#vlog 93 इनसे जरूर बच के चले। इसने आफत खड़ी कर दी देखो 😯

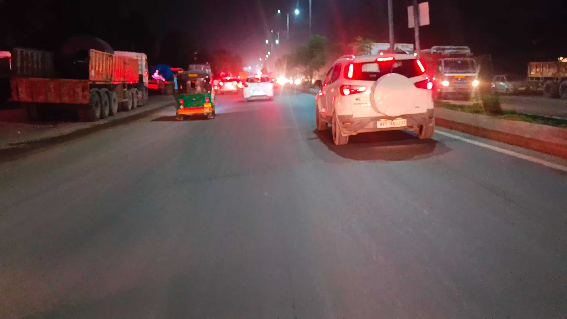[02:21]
ओ भाई साहब जाम लगा हुआ है भयंकर।
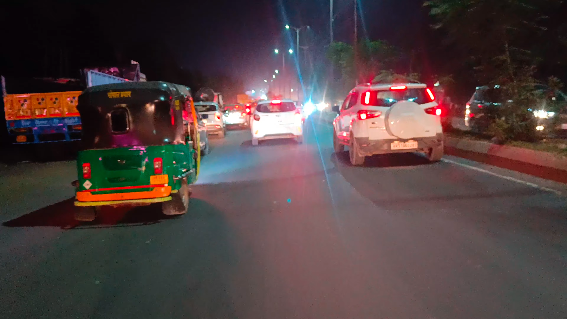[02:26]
अपना तो पता ही नहीं सिस्टम कितनी देर में पहुंचेंगे।
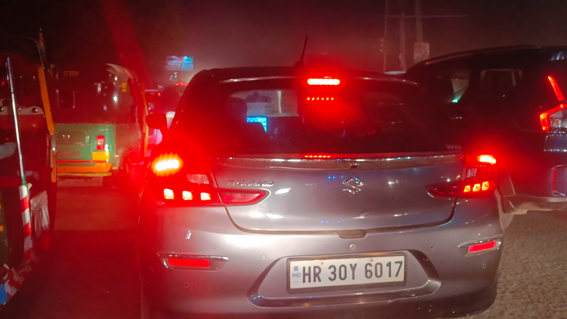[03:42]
पीछे धूल उड़ रही है, धूल खा रहे हैं हम। भाई पूरा म्यूजिक एंजॉय कर रहा है, कहीं भिड़ा ना दे। भाई साहब फुल ऑन ट्रैफिक। अब तो सुबह भी बहुत ज्यादा ट्रैफिक था, दिन में भी था।